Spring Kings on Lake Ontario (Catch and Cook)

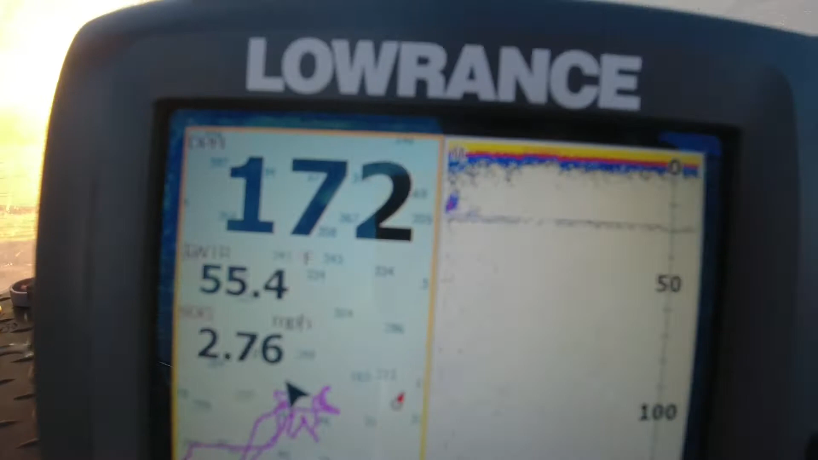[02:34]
Water's 55 degrees, and we're trawling about 2.75 miles an hour.
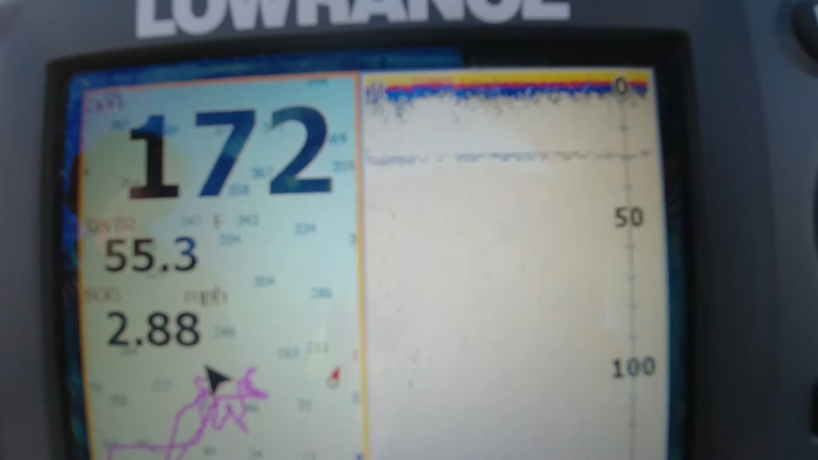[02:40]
On screen: speed 2.88 mph
Seems to be our average speed. So, he's getting in close now.